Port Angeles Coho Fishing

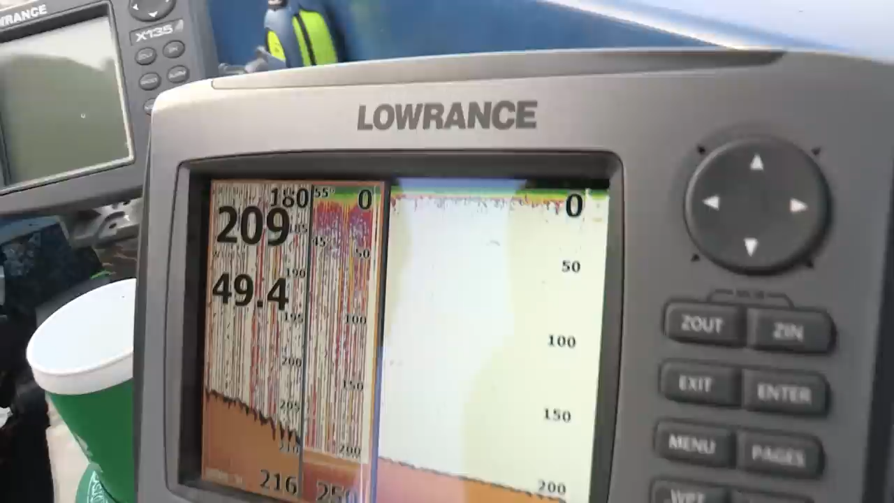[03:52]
As a matter of fact, looks like we might have a salmon there at about 45 feet.
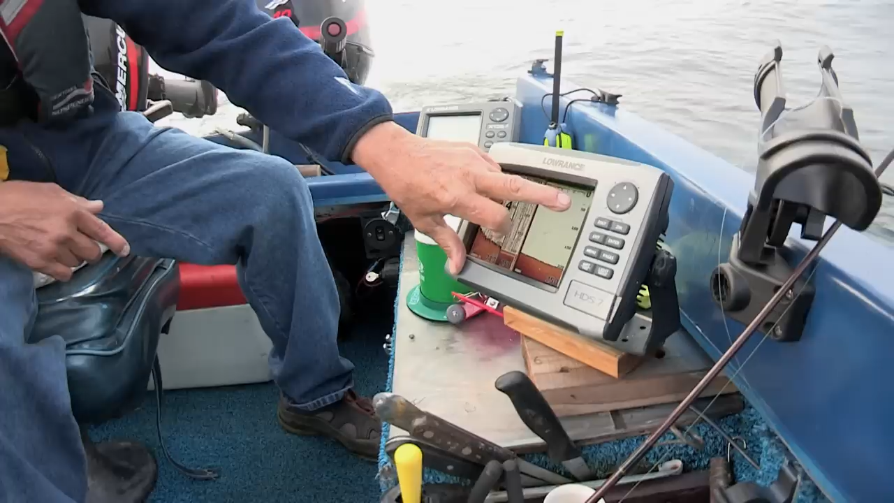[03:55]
We have one hook, but we like to see more than one hook. And if that's the case, we would stop and start vertical jigging.
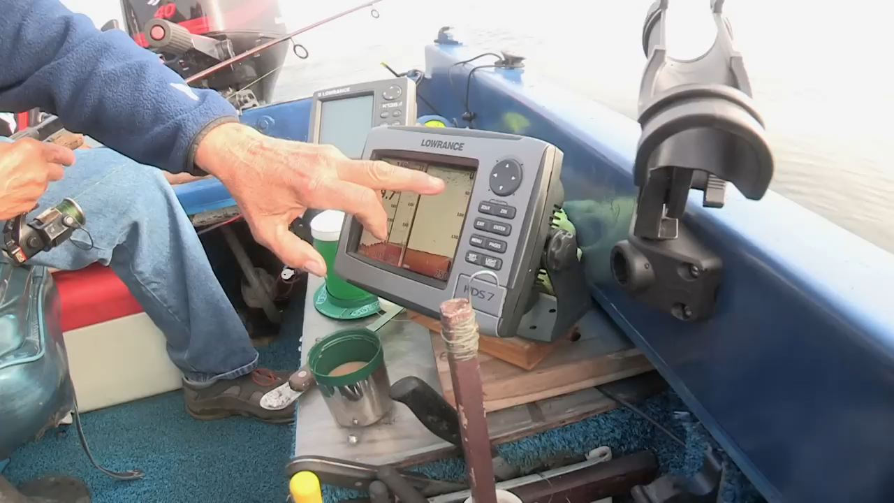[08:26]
This is the first time we've marked so many bait fish. I mean, regular fish.